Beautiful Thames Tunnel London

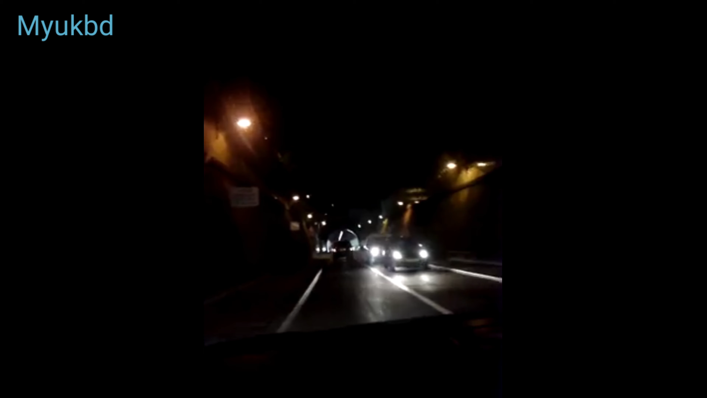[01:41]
আপনারা দেখতে পারবা কত সুন্দর একটা রাস্তা, নদীর নিচে তারা রাস্তা করছে।